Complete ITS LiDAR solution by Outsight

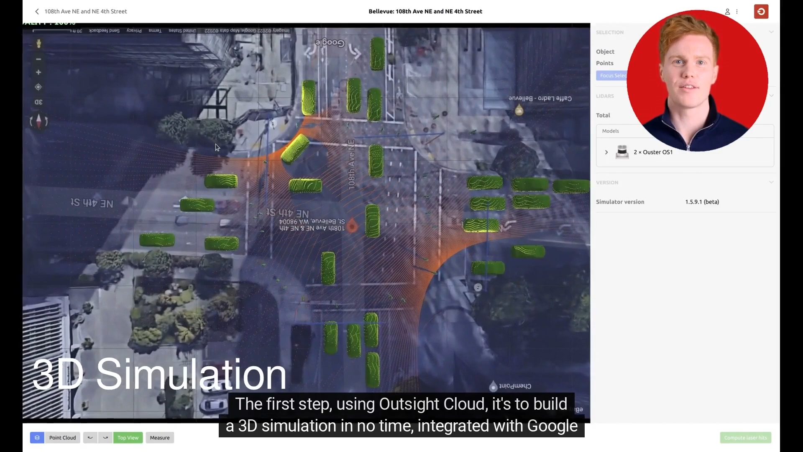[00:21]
cloud it's to build a 3d simulation in no time integrated with google maps as
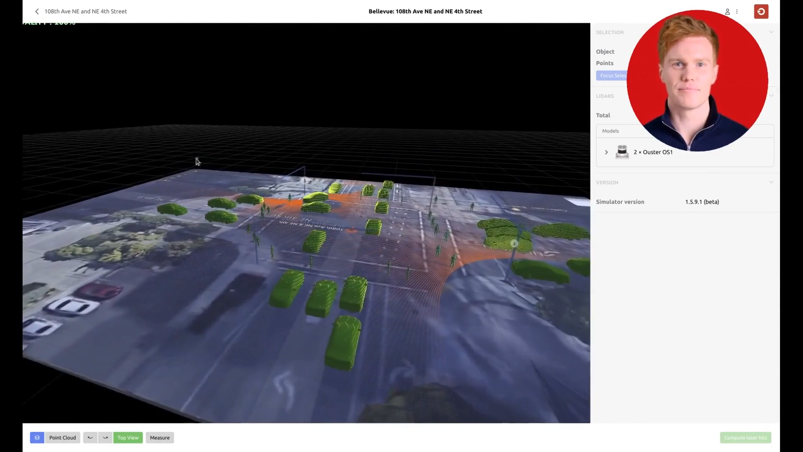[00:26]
a result you can easily see what's the best position and orientation of each lidar and how
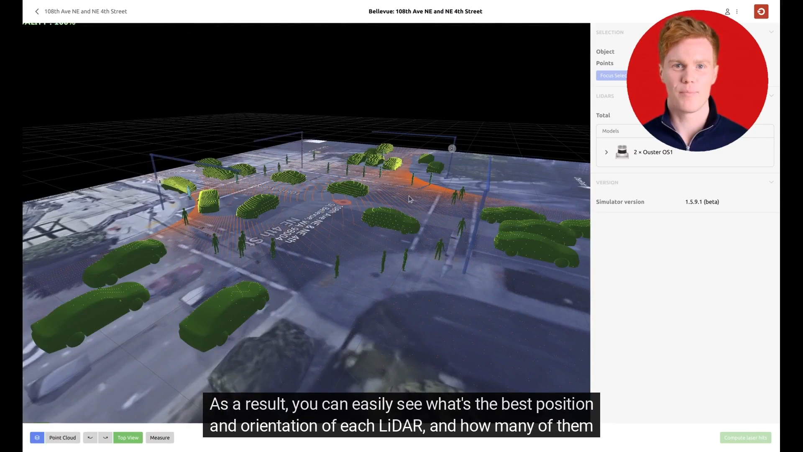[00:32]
many of them you actually need the installation is super easy
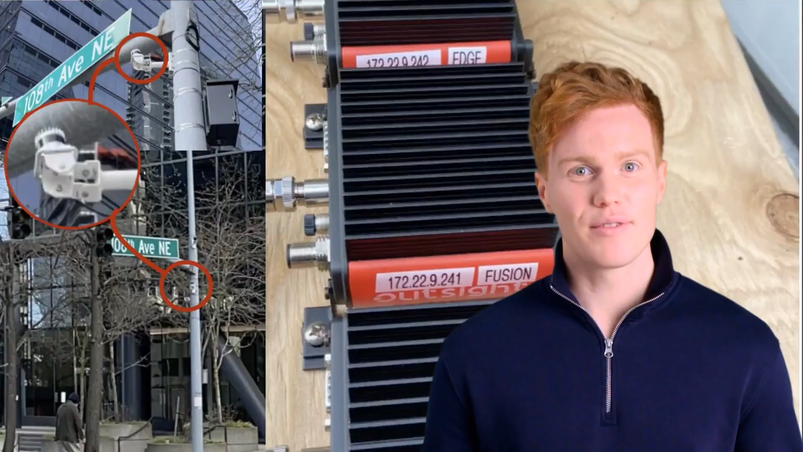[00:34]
outside software comes embedded into a ready-to-use edge processing device that also takes care of powering the lidar the data from multiple sensors can be combined in real time now
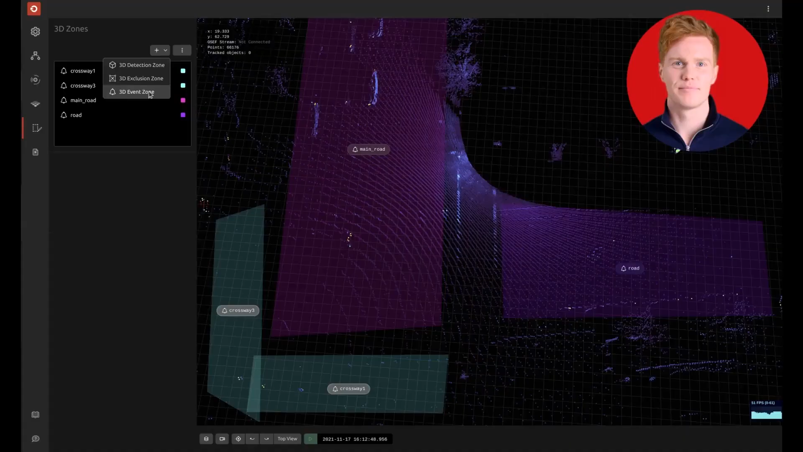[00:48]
you are ready to create zones of interest using the provided web user interface no development is required
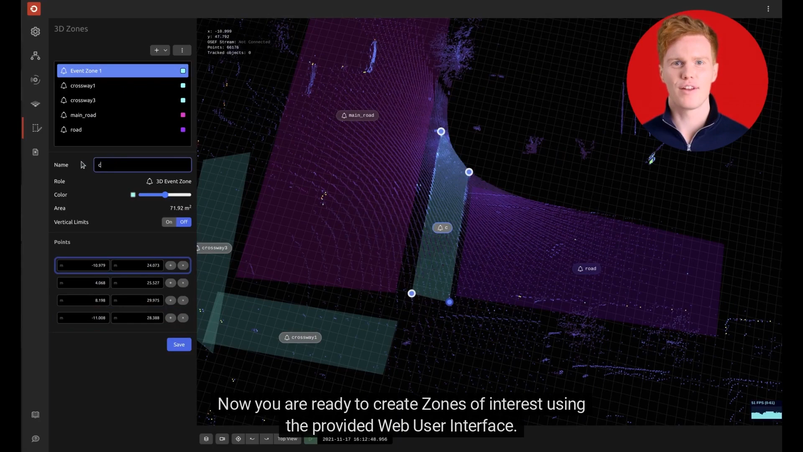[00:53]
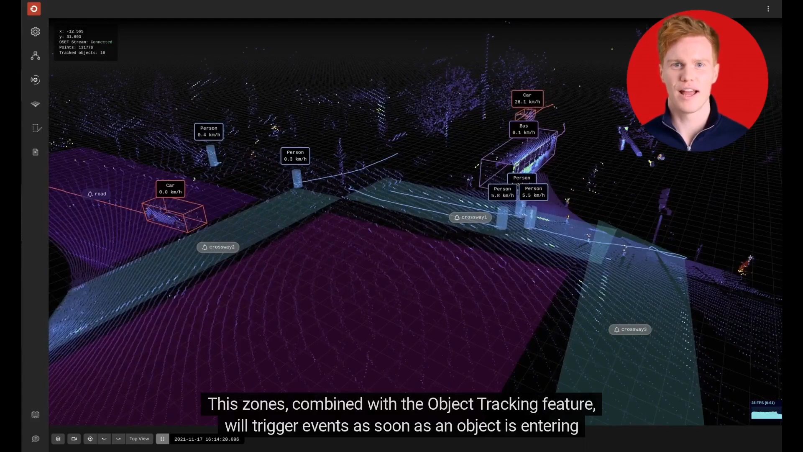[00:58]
this zones combined with the object tracking feature will trigger events as soon as an object is entering or leaving them that
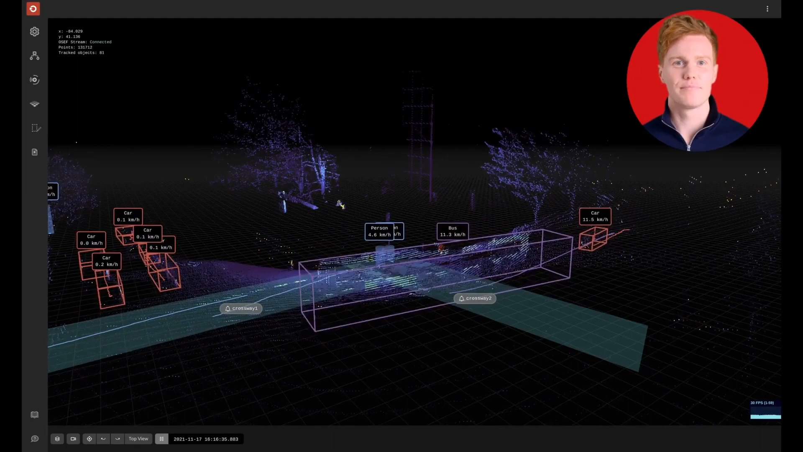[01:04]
includes pedestrians for example entering crosswalks and vehicles that should stop at traffic lights
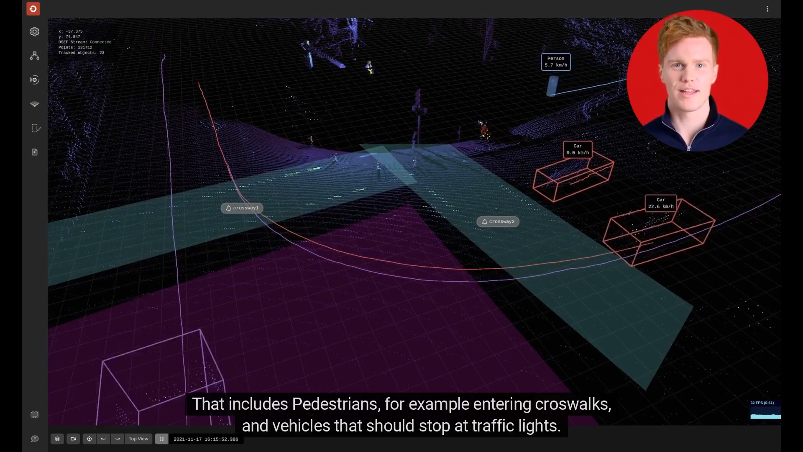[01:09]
the data related to these events is delivered in real time allowing alarms to